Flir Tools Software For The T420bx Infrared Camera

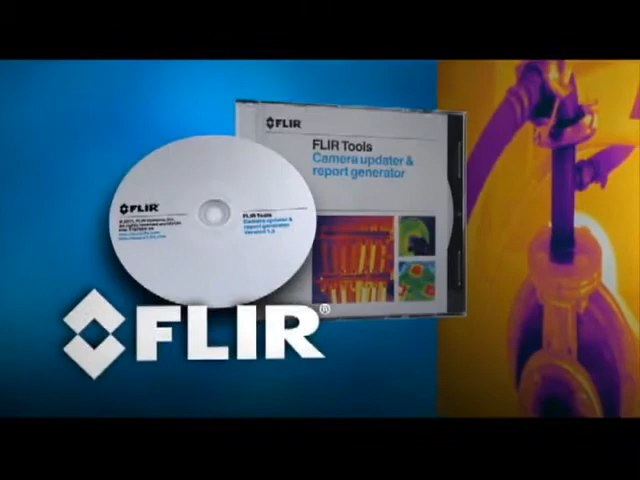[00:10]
free reporting software that's simple to install and use on your PC, so you can create professional IR inspection reports easily to help justify and document repairs.
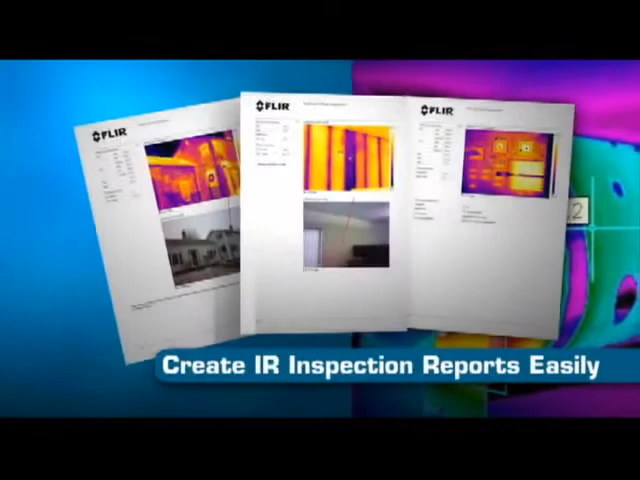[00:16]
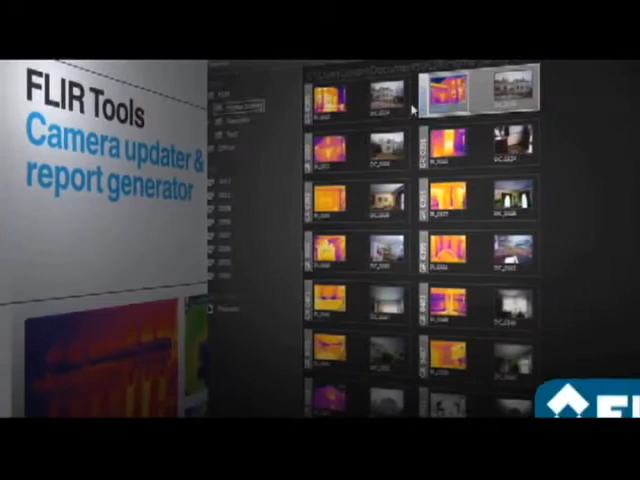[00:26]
Perform detailed post-processing with FLIR radiometric JPEGs,
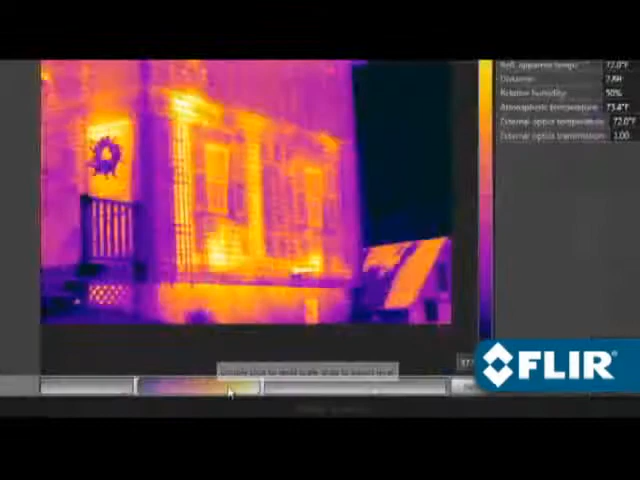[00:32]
thermally tune the image, choose a different color palette, position spot meters,
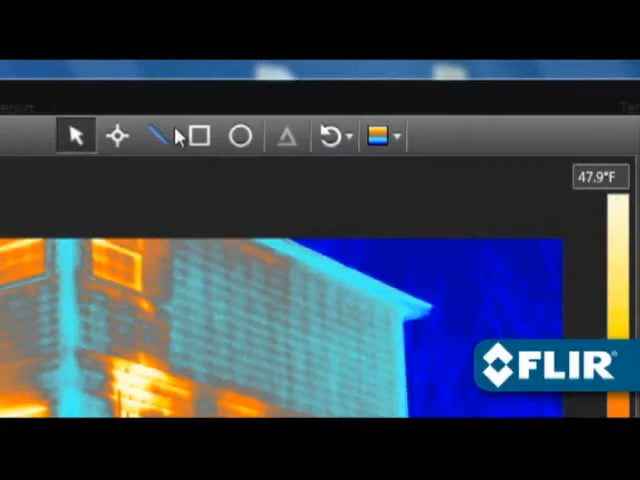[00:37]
lines, and area shapes to take temperature measurements, even adjust emissivity and other parameters to improve accuracy,
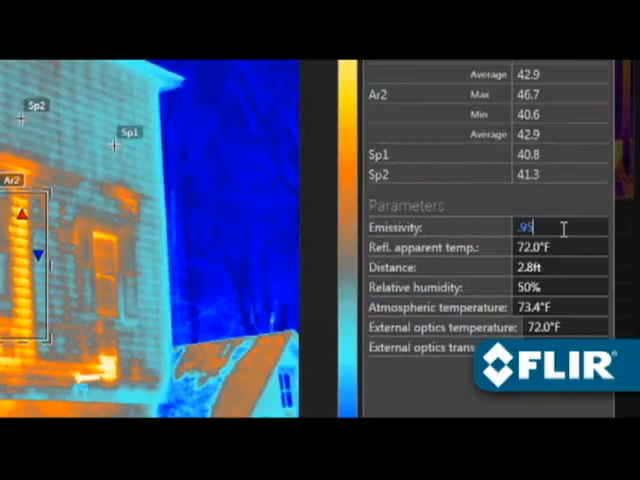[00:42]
and document findings with text comments that automatically appear on reports.
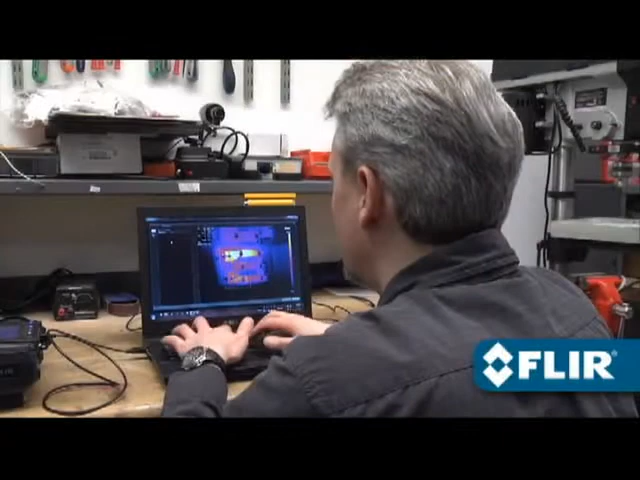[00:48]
FLIR Tools also let you stream live video from select thermal
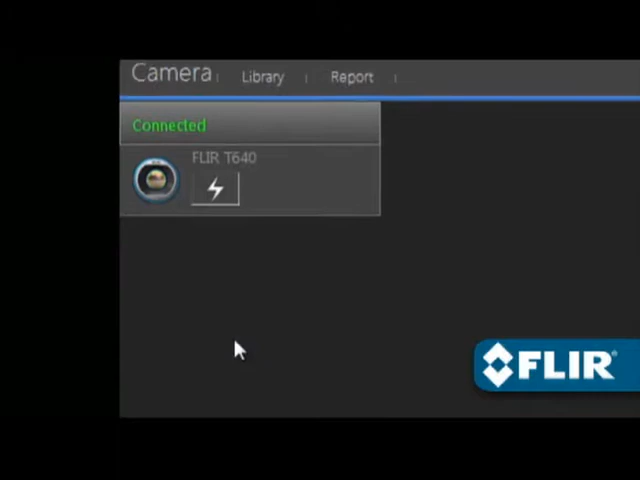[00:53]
imagers and take remote control of T-Series models over USB or Ethernet,
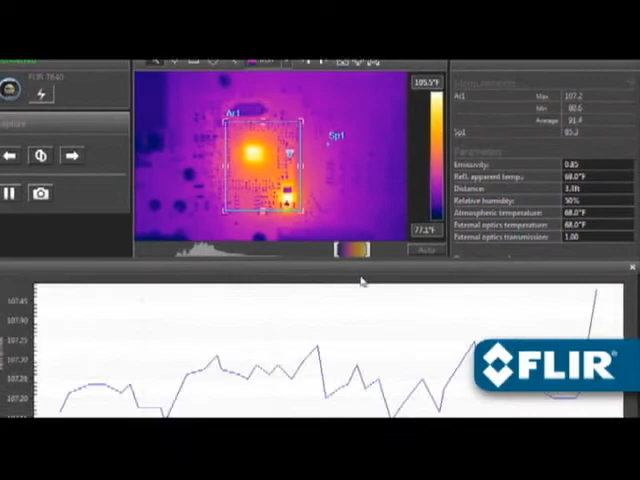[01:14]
FLIR's new T440 and T640 now offer MSX enhancement
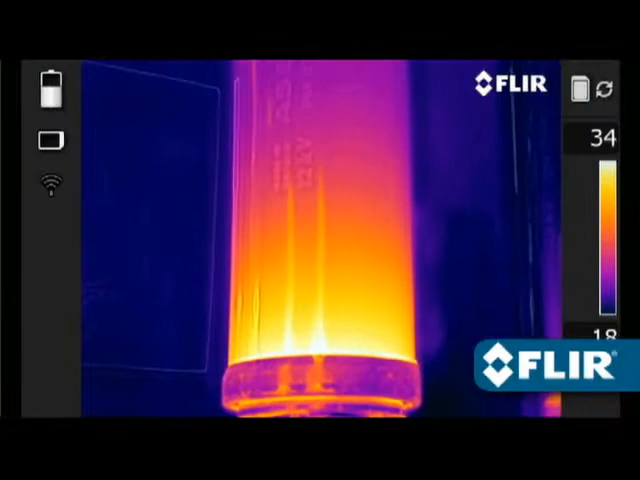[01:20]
that adds visible light definition to thermal images in real time right in the camera,
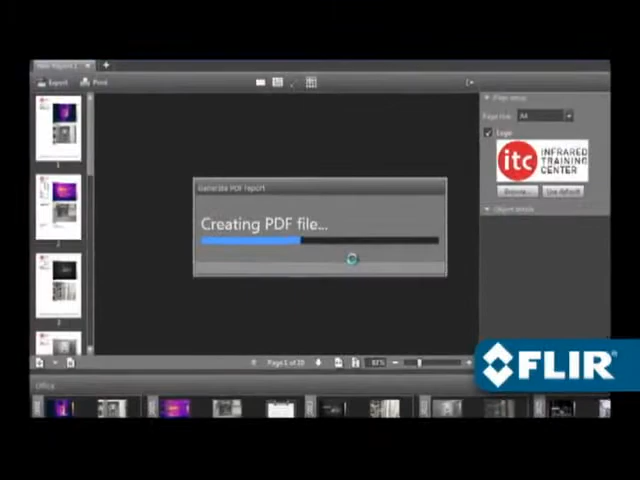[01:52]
Or print it out.
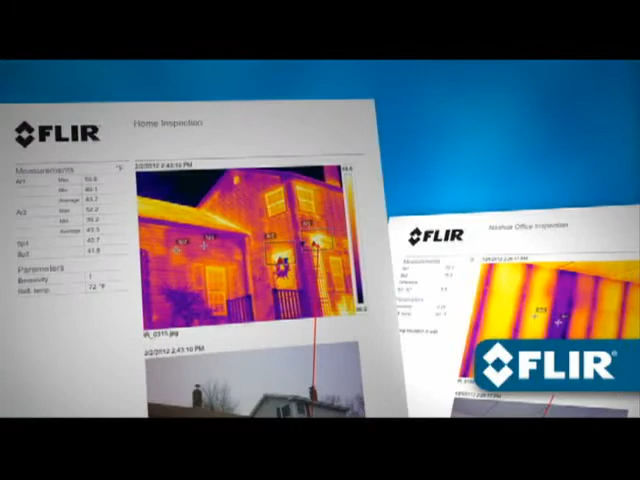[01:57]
Deliver clean, professional documentation in no time. Now with FLIR Tools.